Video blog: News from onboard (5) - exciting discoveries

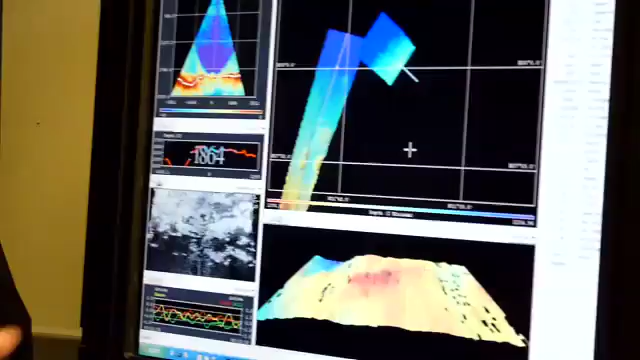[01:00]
3d image of the sea floor using
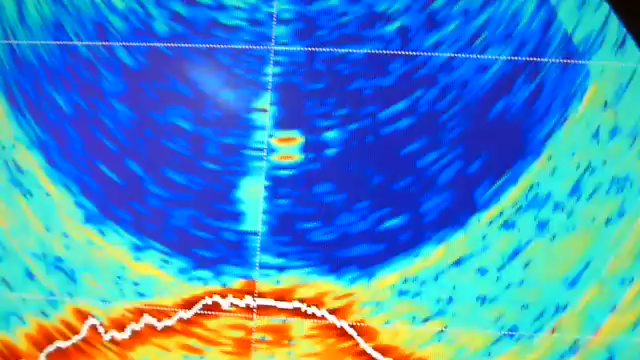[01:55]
instrument above the sea floor here right next to it is a plume of what we believe are gas
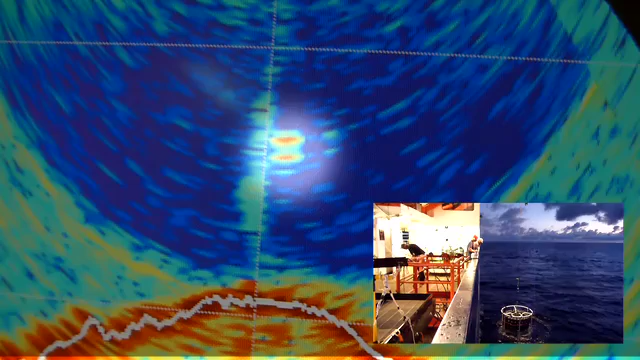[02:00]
bubbles rising from a hot vent shown here we use the CTD
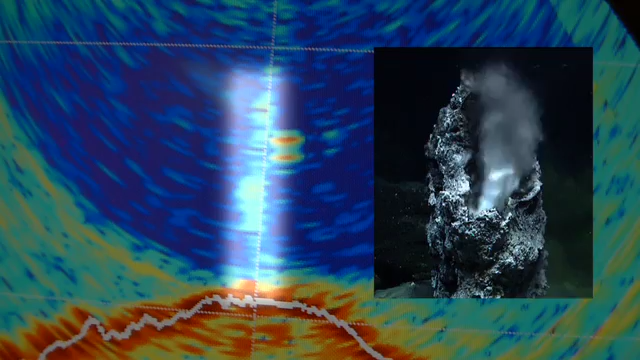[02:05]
water bottles to take some samples which once on deck we use to measure key